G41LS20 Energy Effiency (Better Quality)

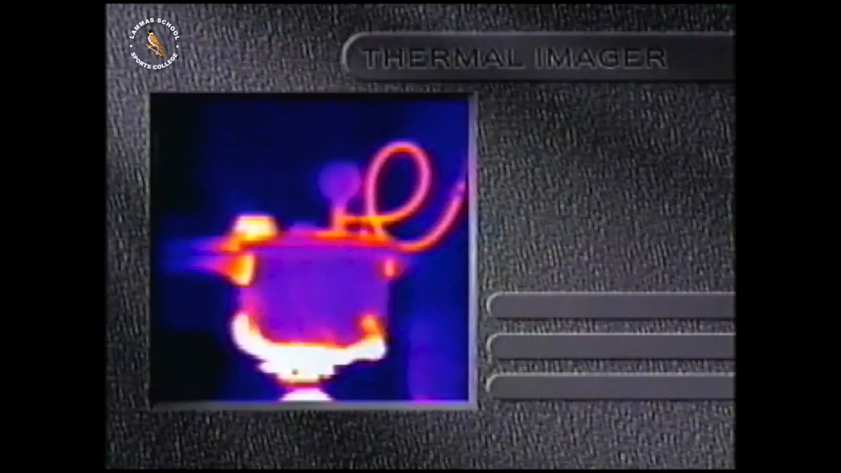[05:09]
With a special thermal camera, hot things show up brighter.
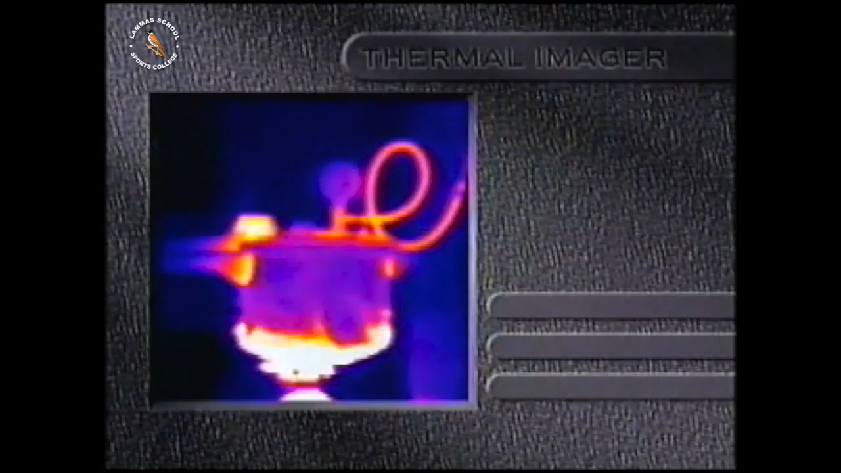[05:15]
You can see that a lot of heat from the gas isn't going into making steam.
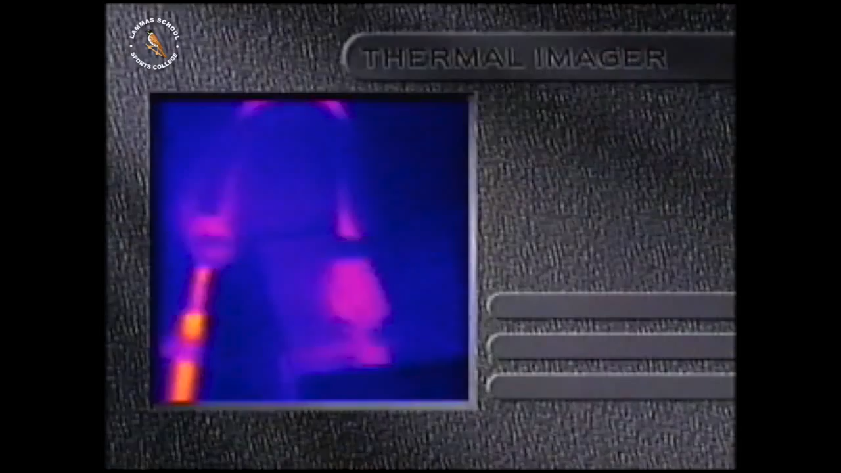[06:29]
It definitely looks more efficient with the thermal camera. There's far less heat escaping.
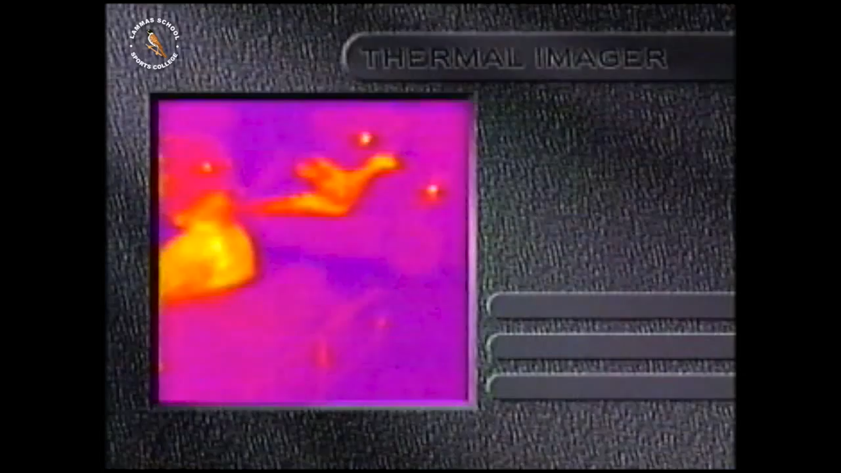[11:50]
Only a few seconds after starting up, the casing of Scott's engine got very hot.
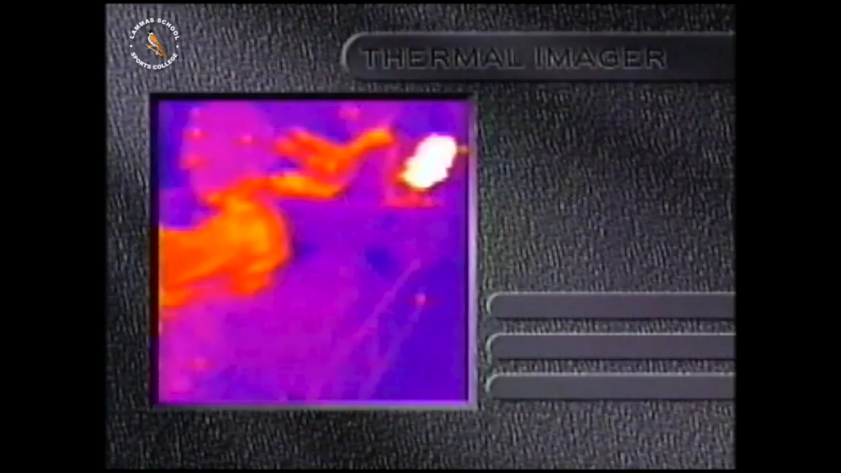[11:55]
But that wasn't the only place where heat was being lost.
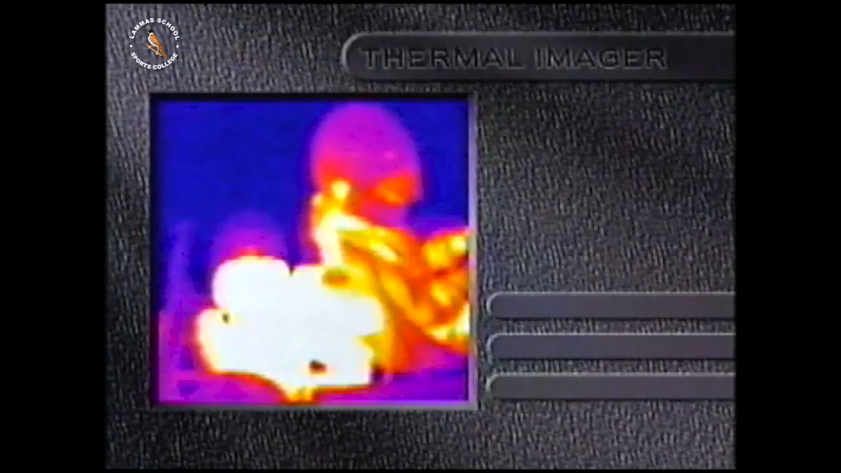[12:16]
Nicole's car wasted much less heat, although some parts of the motor were warming up a bit.